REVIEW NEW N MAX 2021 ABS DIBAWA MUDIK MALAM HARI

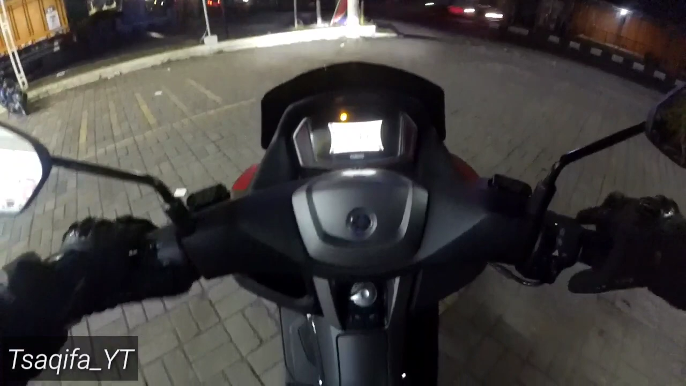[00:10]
sekarang jam 3 dapat 45,6 km perliter Hai masih jauh lagi ya belum masuk ini masih kebupaten Cirebon ya hai hai hai hai Hai sampai udah buahnya udah
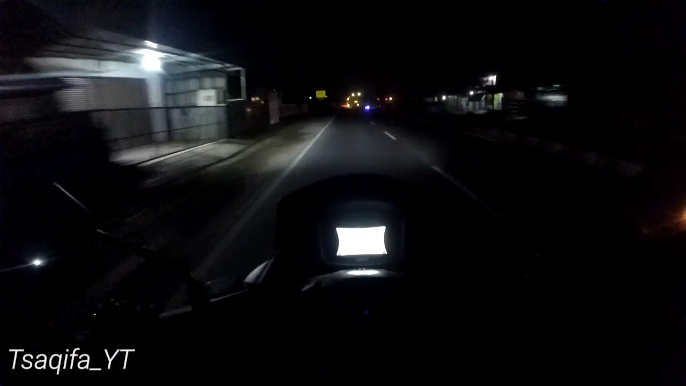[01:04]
ya ini lampu pendeknya ya ini lampu panjangnya masih jauh lagi ini masih di Cirebon ya ini naik red terjauh kayaknya ya
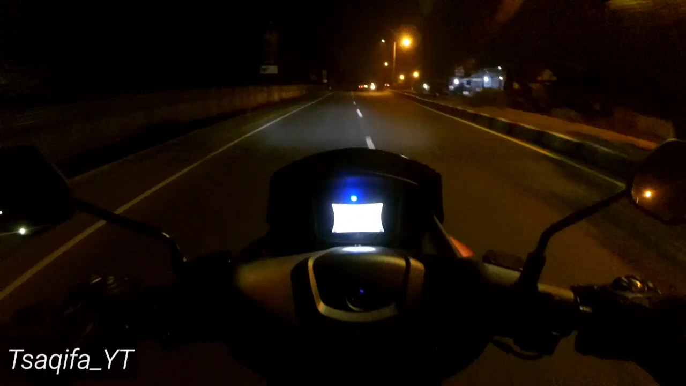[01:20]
dari Pantura ini gimana lagi
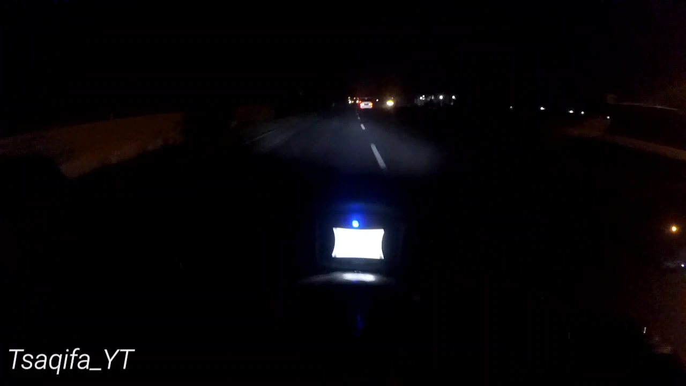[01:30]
ini naik red ke Pantura memang gelap banget ini lampu pendek ini lampu jauhnya nih kayak gitu ya jelas jelas Bismillahirrahmanirrahim Pantura itu kalau jam-jam segini udah sepi sih biasanya kalau jam-jam 12 jam 10an tuh banyak
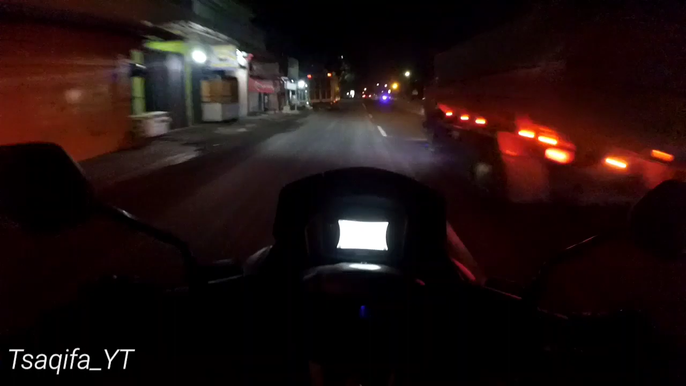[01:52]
tron-tron-tron gede ya ini udah lewati jalurnya jalur udah hampir mau ke Cirebon ini masih di Kabupatennya belum kotanya semoga aja aman lah ya Bismillahirrahmanirrahim selamat sampai tujuan tadi di jalan ketemu user PCX-nya yang mau ke Semarang tadi di jalan juga ketemu di rest area Indomaret-nya ketemu user CBR bapak-bapak mau ke Jogja ketemu di sana kita jalan duluan
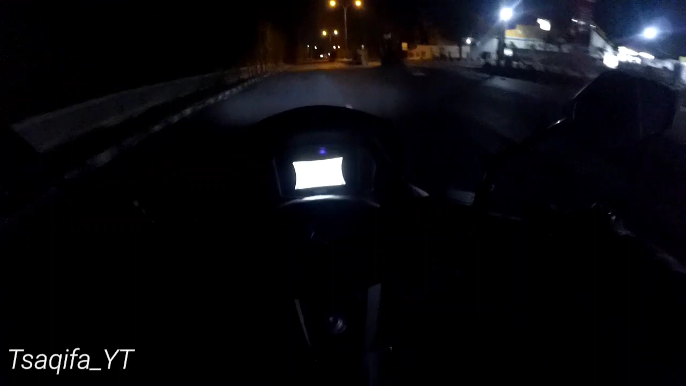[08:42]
lampu tembaknya kayak gini oke deh gue matiin dulu aja kali ya thank you nanti lanjut lagi